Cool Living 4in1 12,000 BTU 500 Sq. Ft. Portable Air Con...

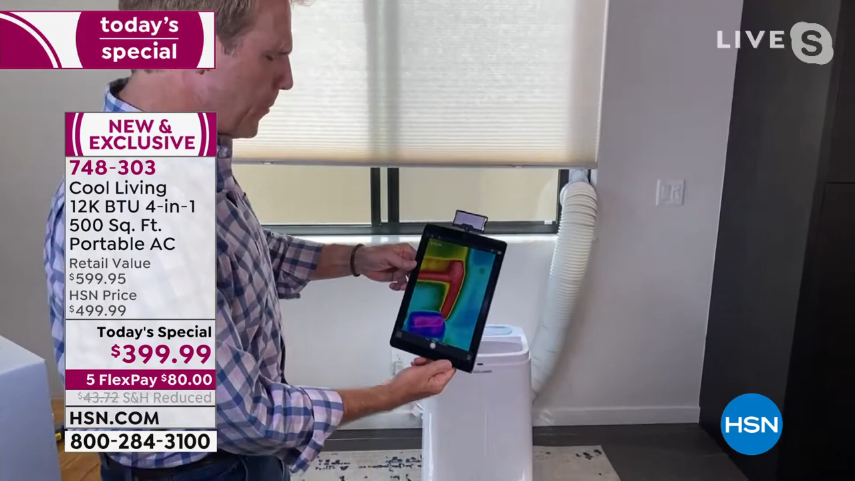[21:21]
They use these in the military. Meteorologists use this as well. Take a look at this. Isn't this wild? So the bottom left, right, that's the actual unit, right?
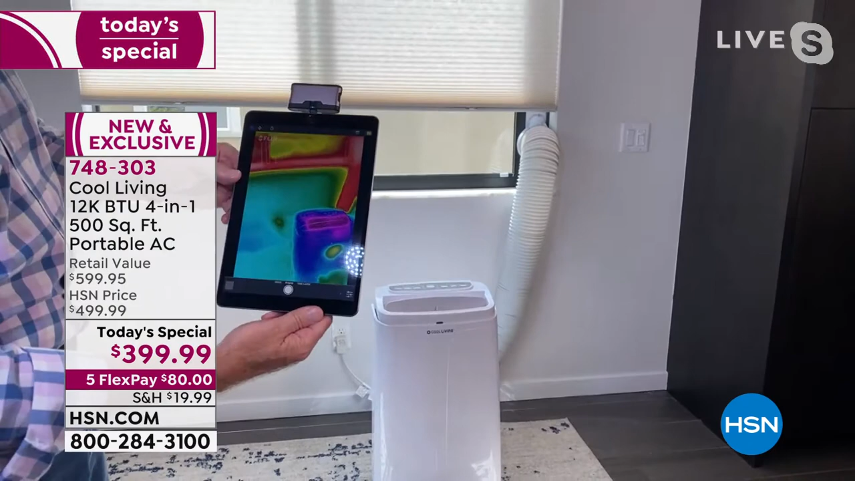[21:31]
And you can see it's in the blue. Can you see that? Yeah. It's in the blue. Look at that. And then the hose, the hose is bright red because the hose is easily over 85 to 90 degrees,